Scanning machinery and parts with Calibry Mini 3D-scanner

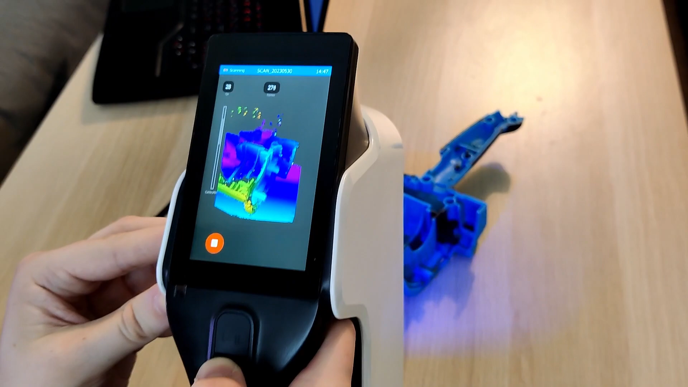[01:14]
The device is very adaptable as you can change the scanner's settings almost on the go.
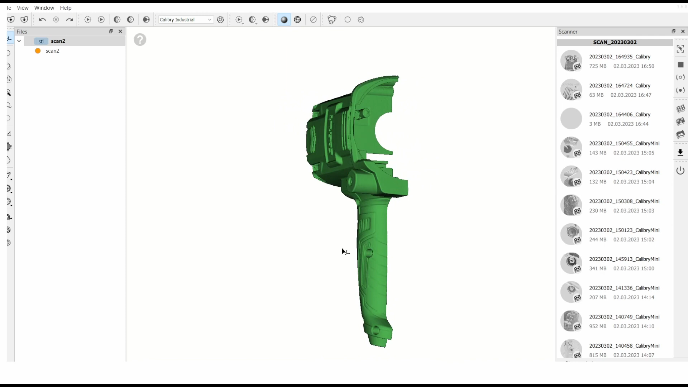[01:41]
The resulting 3D image is highly accurate, which will serve as an ideal base for subsequent reverse engineering.